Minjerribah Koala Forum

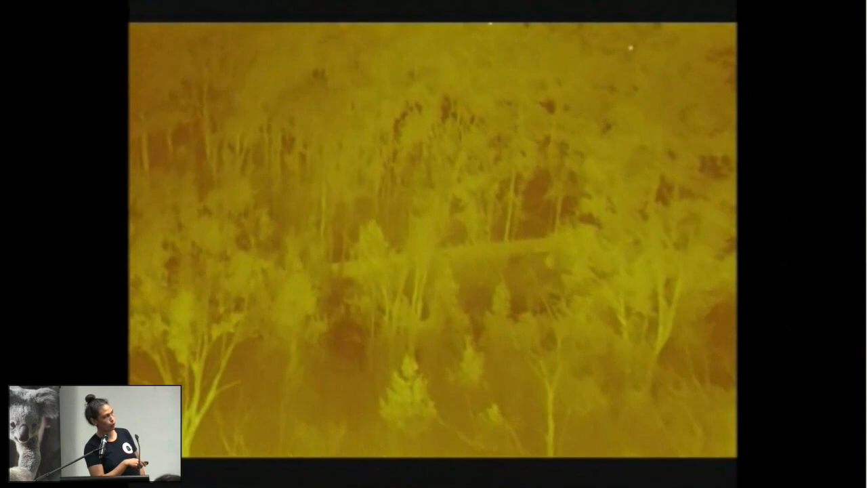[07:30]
So this is an example of the drone pilot operator flying the drone. And we can spot heat signatures, which in this case, there's this little white blob here. And what the drone operator does is he flies the drone over the bushland systematically. And what he can do is when he finds a white blob, he can fly the drone above, circle and try and accurately determine what that blob is.